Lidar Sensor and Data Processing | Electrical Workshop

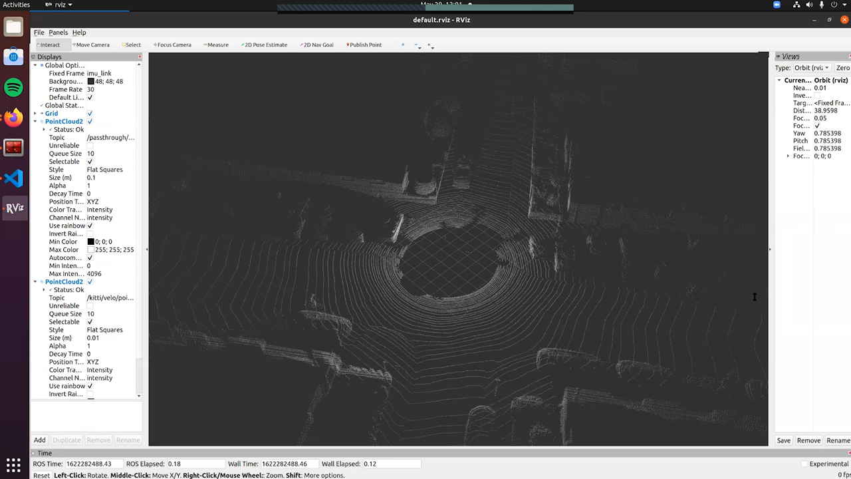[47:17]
So here, basically, we are trying to look at this,
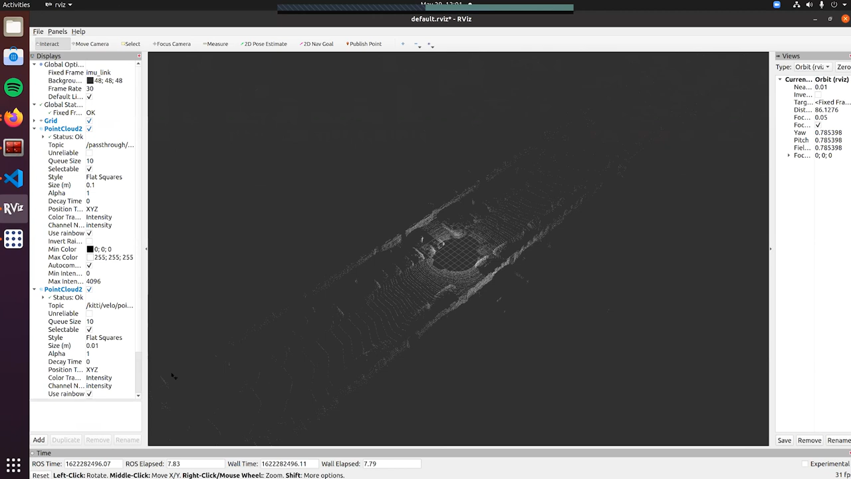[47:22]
how to do, for example, filtering of the LiDAR data.
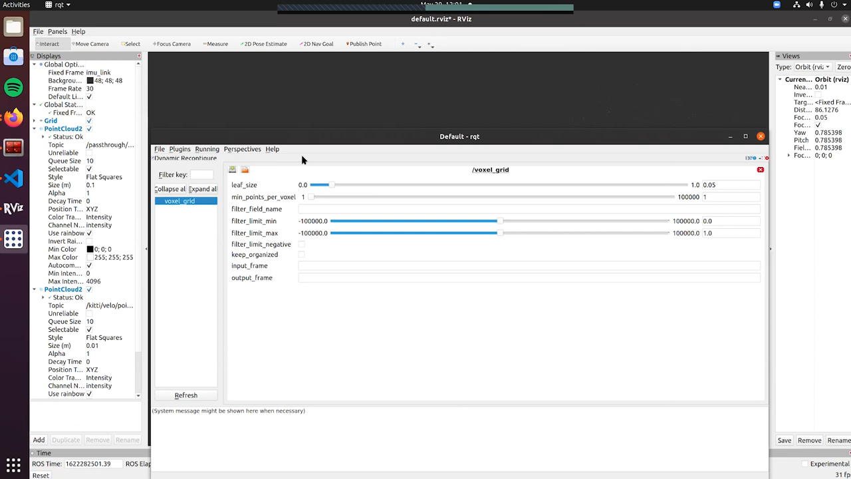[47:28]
So here you see that we have the full LiDAR data. This is very dense.
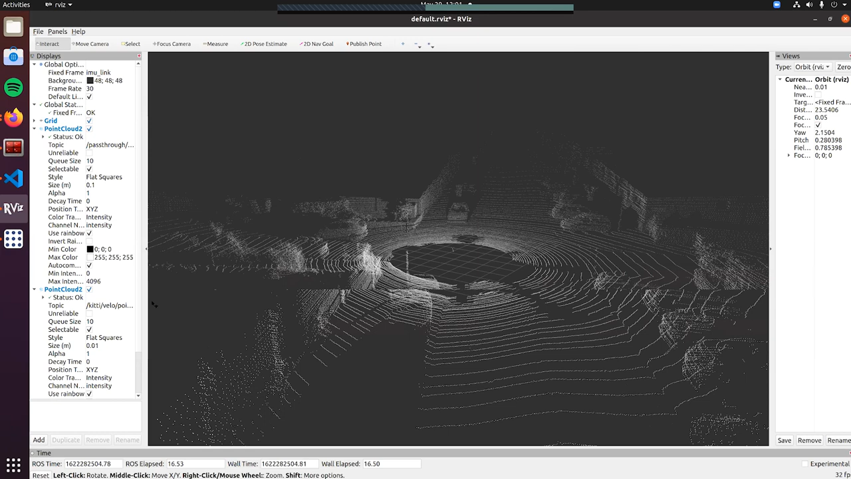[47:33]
So we don't want to process all these points, especially for the ground plane, for example.
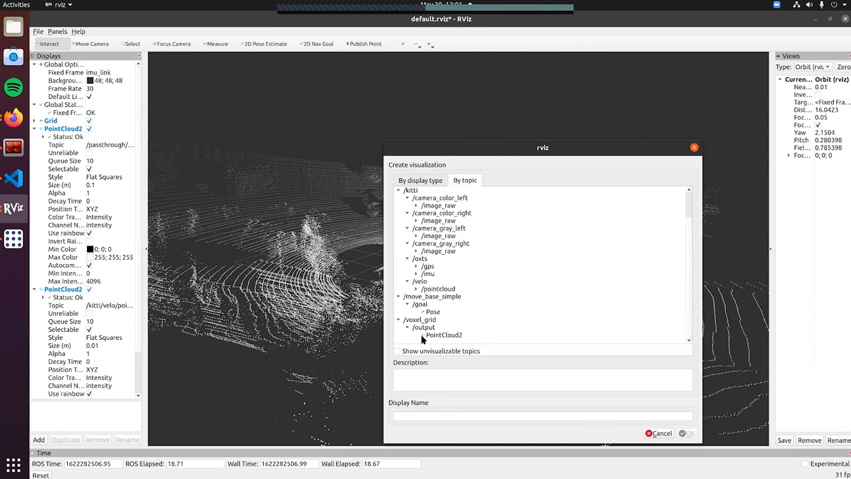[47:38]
Then what we can do in that case is we can just filter these points.
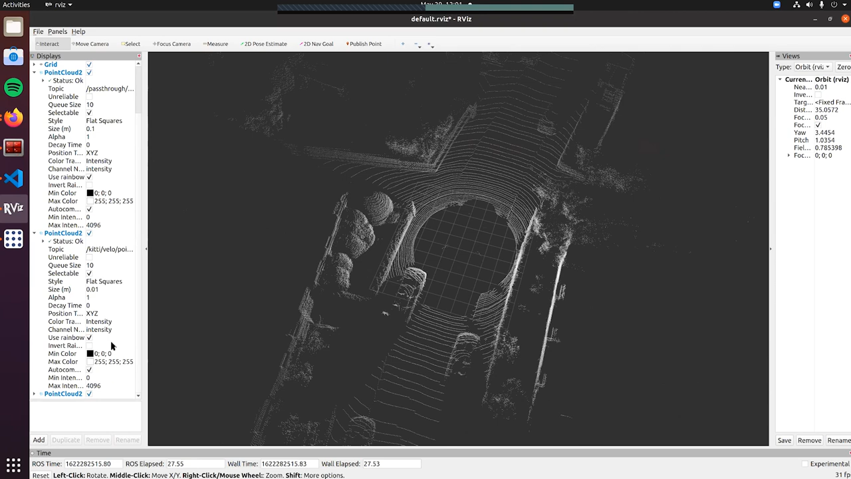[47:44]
So I can show you how this looks. So currently none of the points are being filtered.
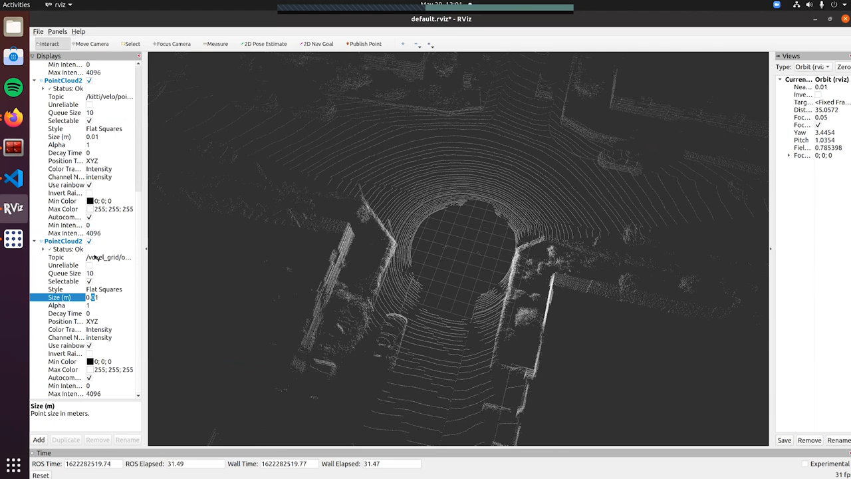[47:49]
So this is the full LiDAR data as it is.
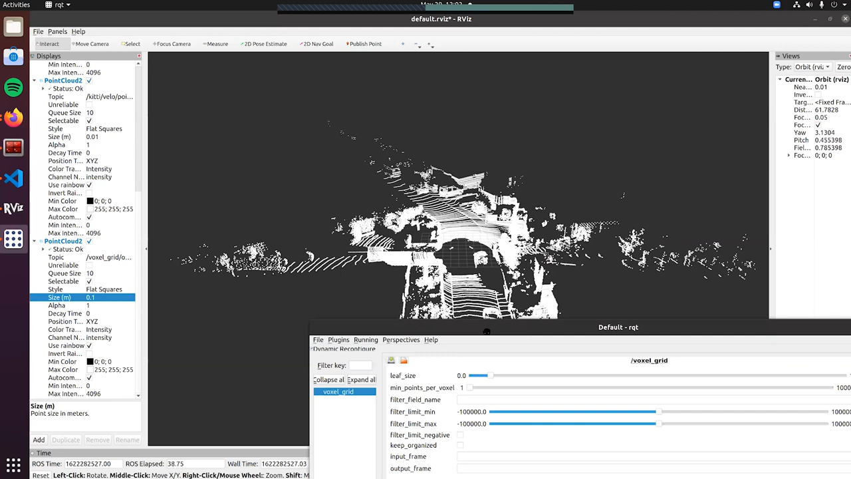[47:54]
And now if we want to quantize it using KD trees, we can quantize the LiDAR point clouds.
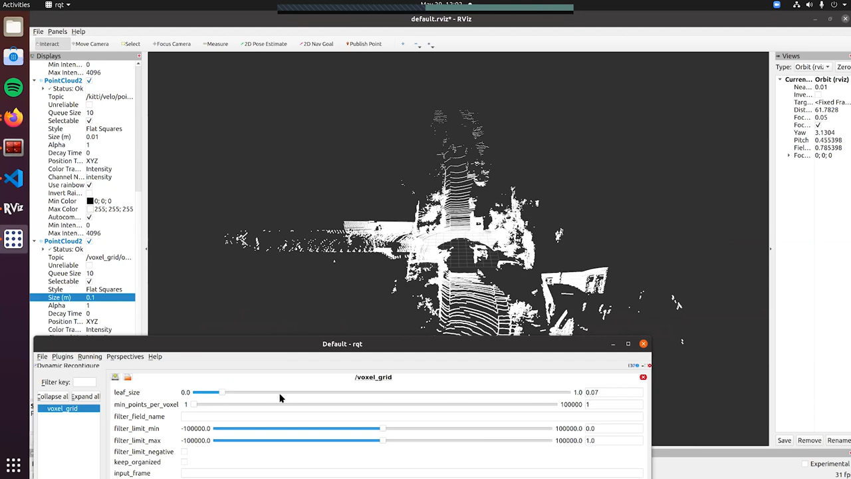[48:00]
You see how much the density of the points has reduced.
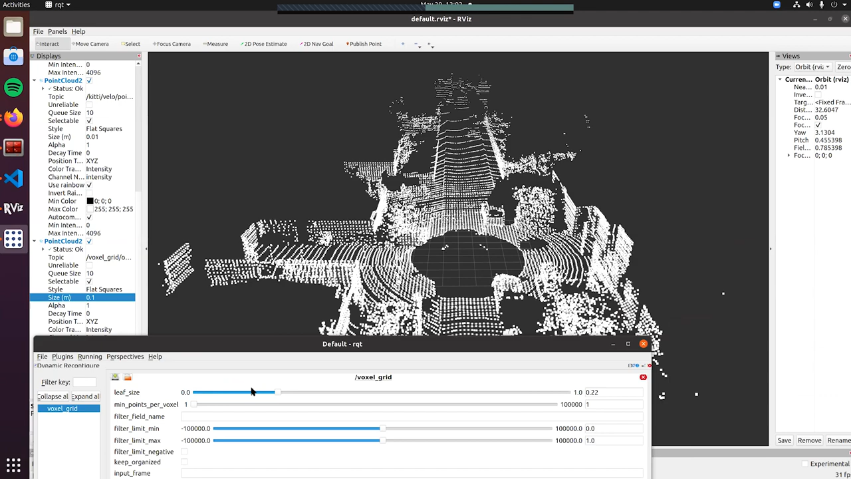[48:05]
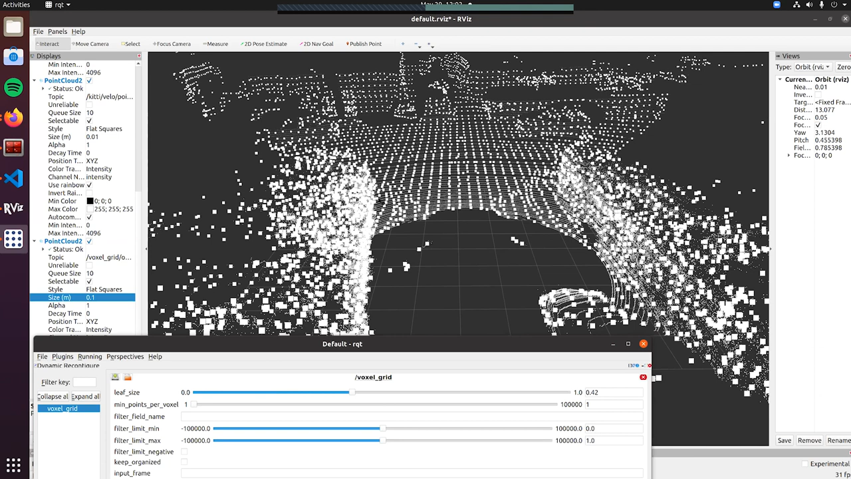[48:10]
So the very thin points are the actual LiDAR data. These squares are from our filtering. And we can increase the leaf size,
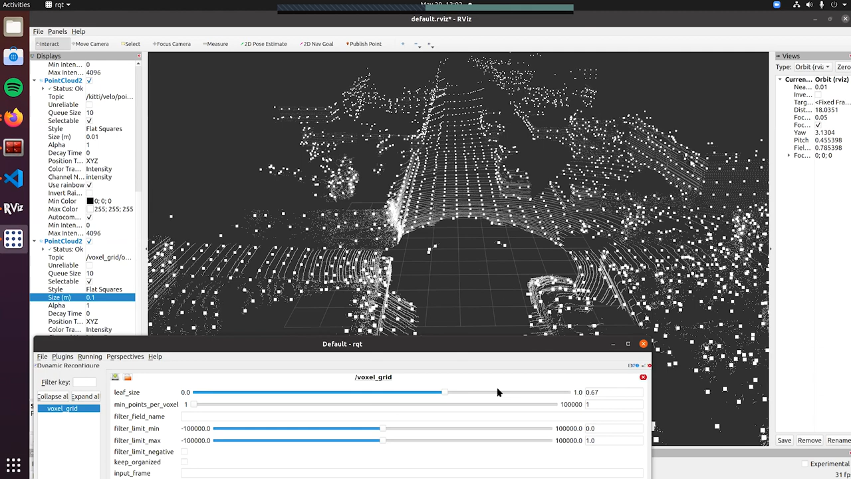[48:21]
basically the KD tree clustering, to reduce it as much as we want, based on how much our computers can process and so on.
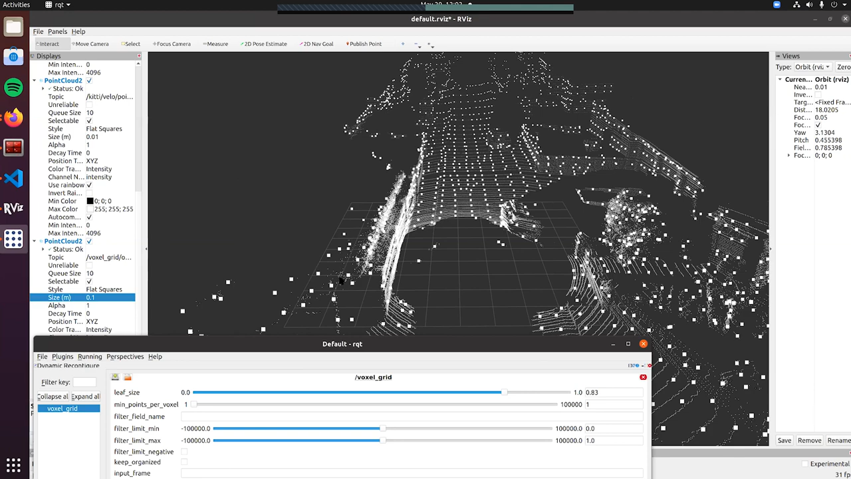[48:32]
You can also, for example, say how many points are allowed.
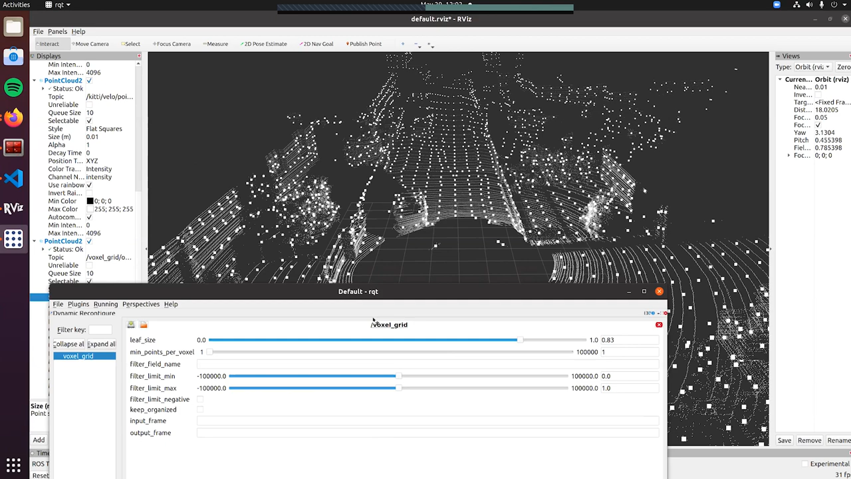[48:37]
Yeah, so this was basically the demo.